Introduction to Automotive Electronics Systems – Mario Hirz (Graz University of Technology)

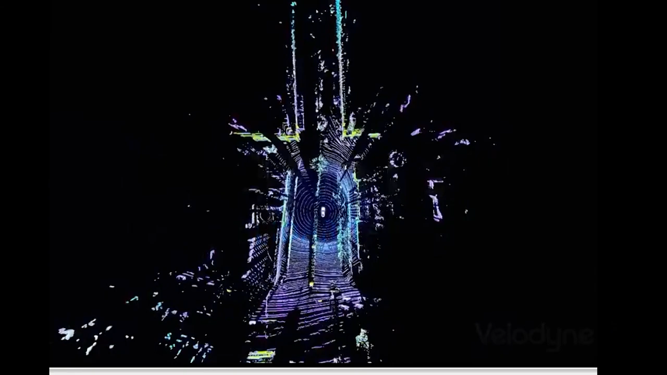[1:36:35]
It's a much more complex functionality because they use the laser beam and the reflection.
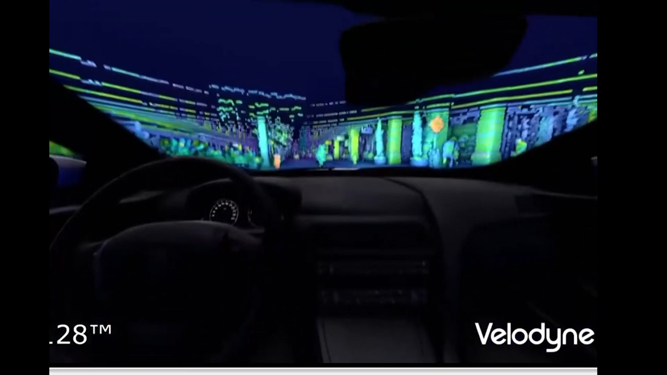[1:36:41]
And this is a video that was made by Velodyne. So it's some kind of advertising video.
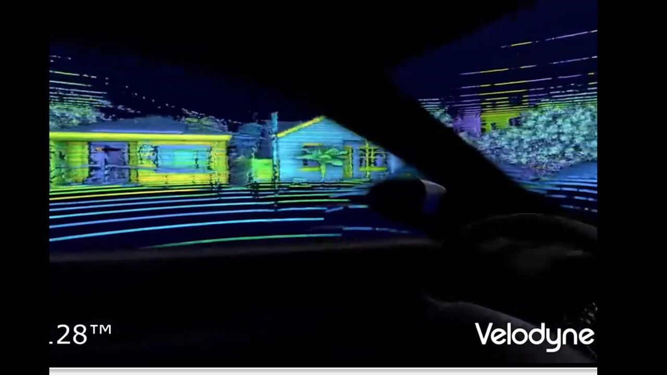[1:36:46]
It's not really scientific, but it shows very nice the picture that is created by the laser sensor.
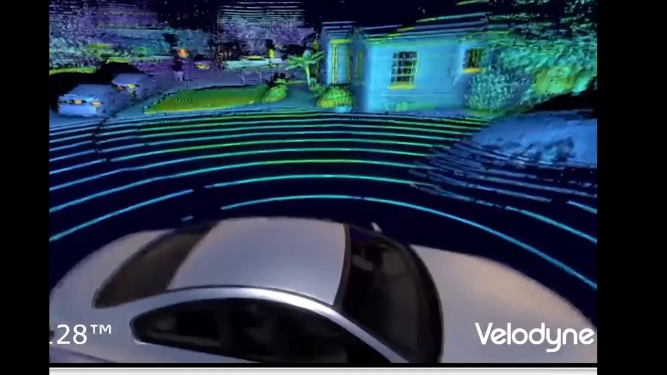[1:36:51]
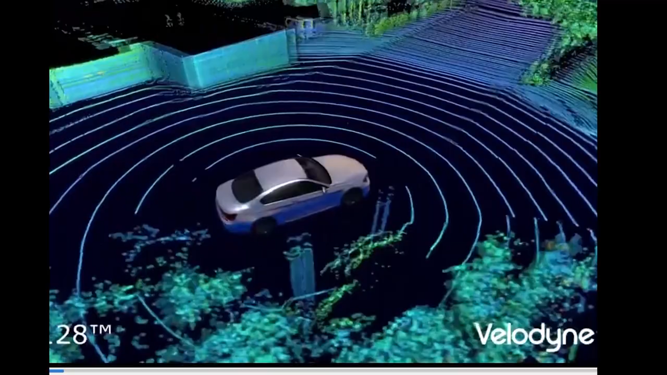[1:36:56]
In that case, it was a rooftop laser sensor, so on the roof of the car, rotating 360 degrees.
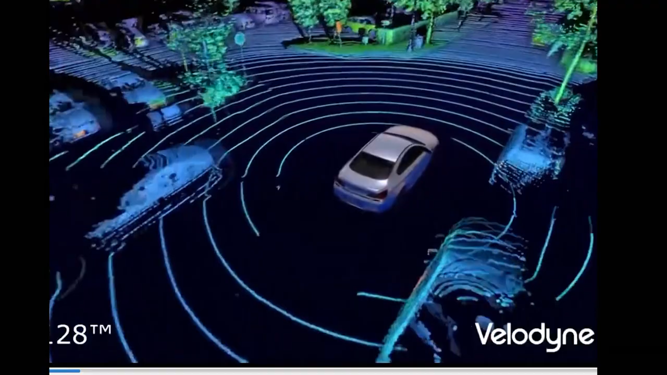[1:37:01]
And I just want to show you that to give an impression of
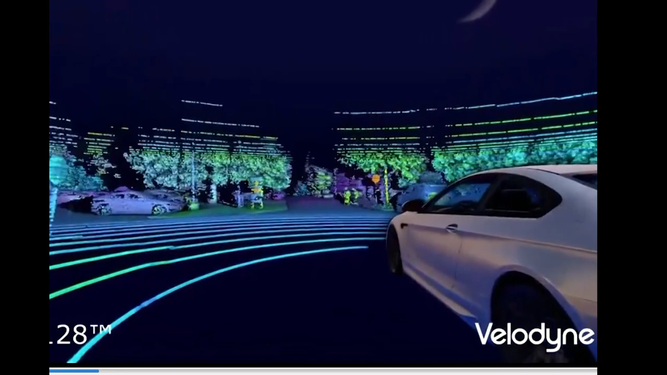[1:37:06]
the quality of a laser sensor-based environment.
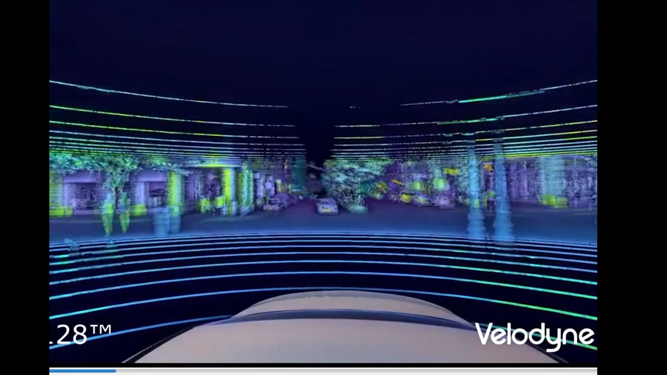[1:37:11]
And you see, it's three-dimensional.
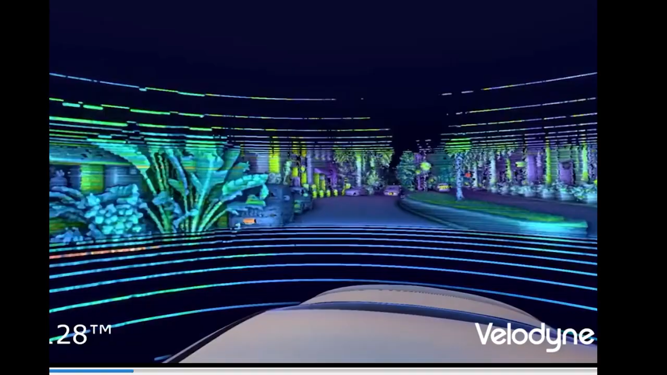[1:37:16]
That means the distance measuring is very accurate. And also the contours
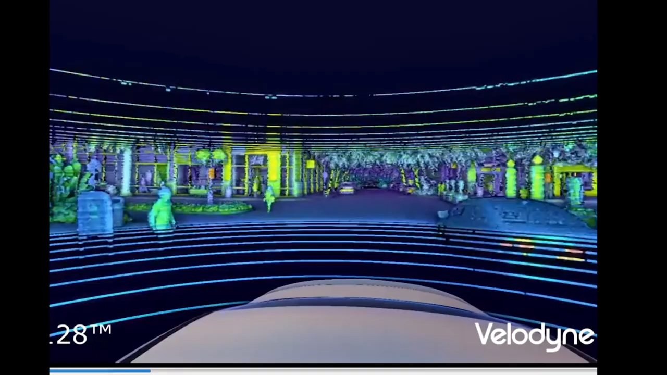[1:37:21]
of the objects, of the cars, of the people, dogs, whatever are around here,
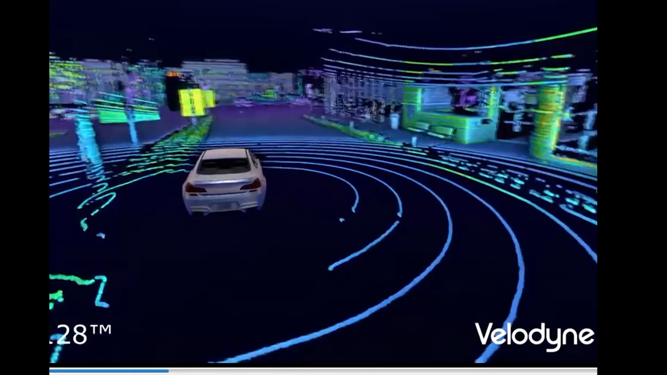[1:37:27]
can be identified very much. The video is not brand new.
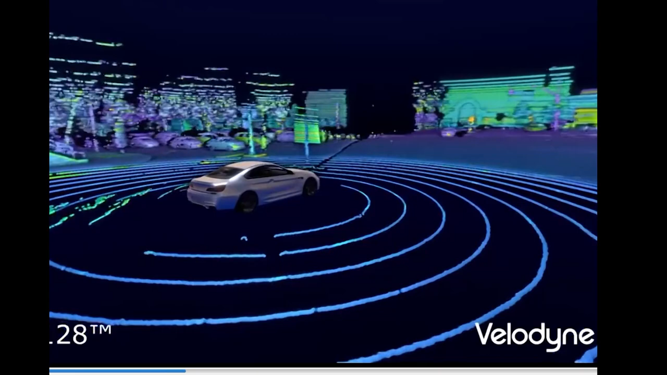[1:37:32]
I think it's about 5 years old. And in the meantime, there are more accurate laser sensors available.
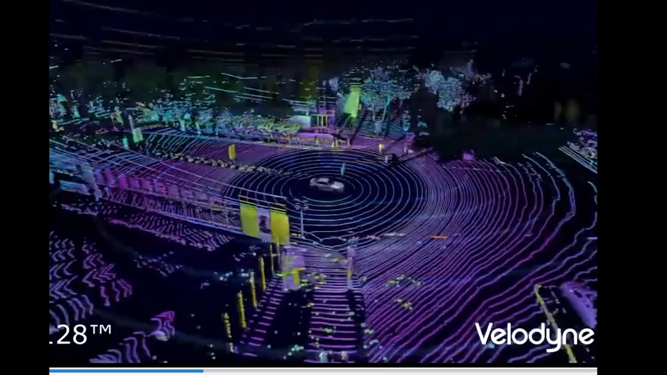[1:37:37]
What you see here, it makes shadows.
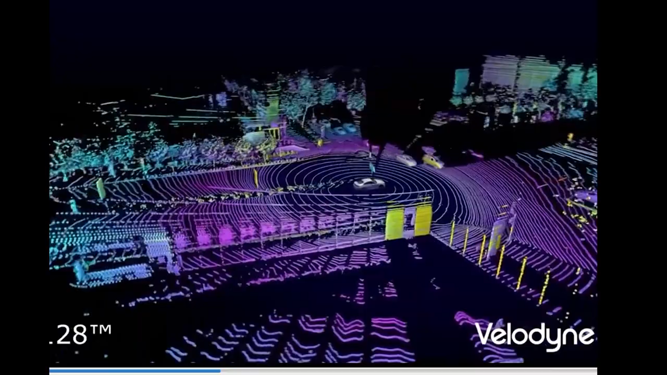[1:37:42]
So it's a light-based system. And of course, we have shadow effect.
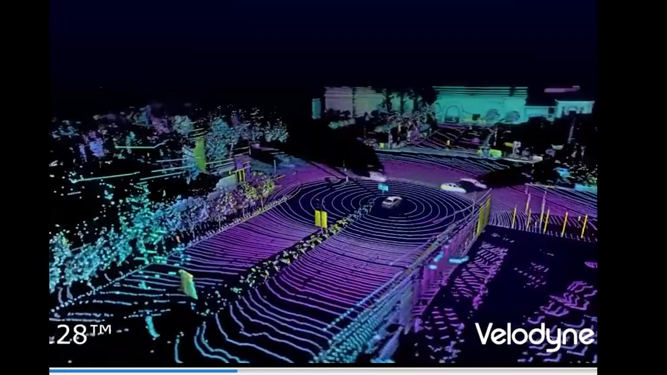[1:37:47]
So it cannot look behind objects.
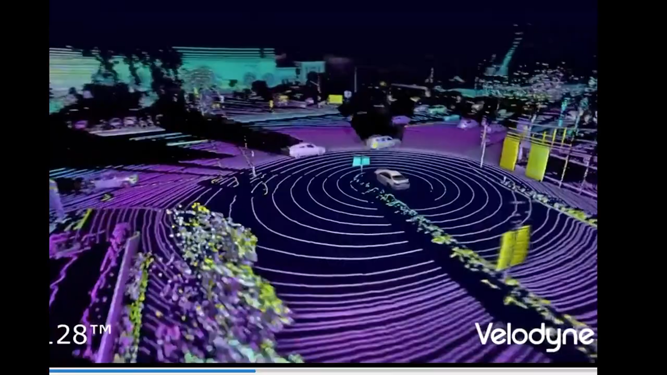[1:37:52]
And here today, as the Waymo car shows, there's a number of laser sensors.
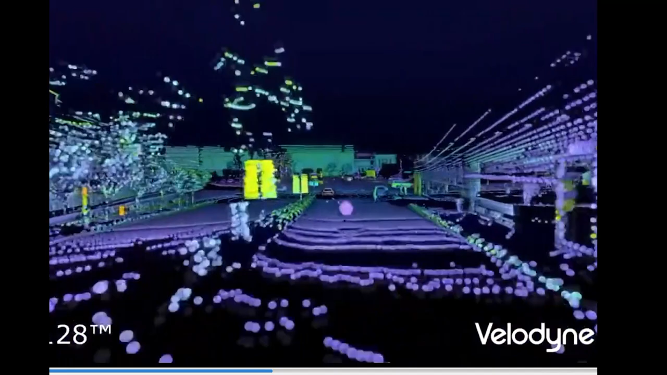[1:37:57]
And the representation of the environment is fusioned.
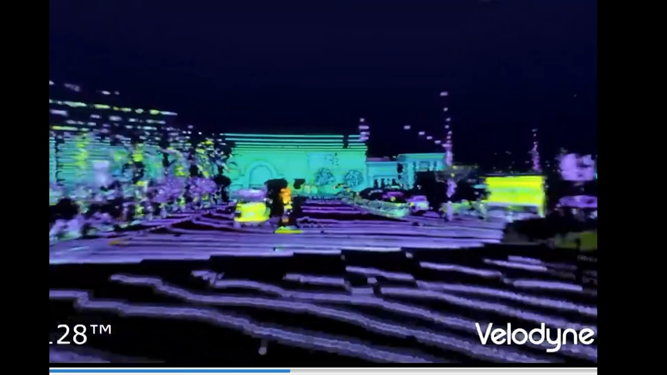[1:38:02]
So it's based on the fusion of the combined data of the laser sensor.
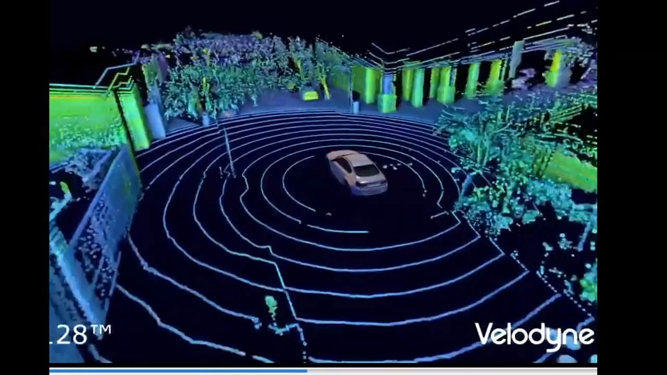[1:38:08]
This distance measurement to objects we can also do with camera systems,
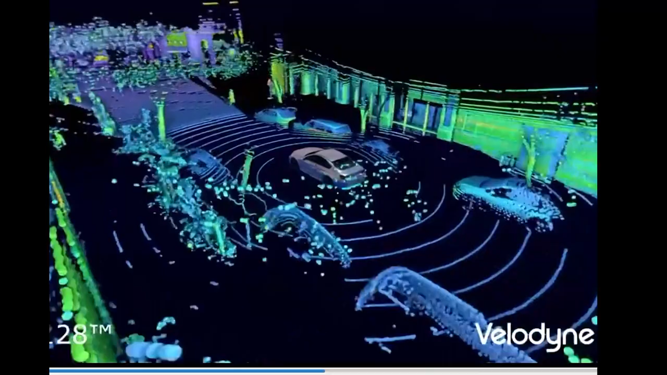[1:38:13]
but not with this high accuracy as we have with the laser, with the LiDAR-based systems.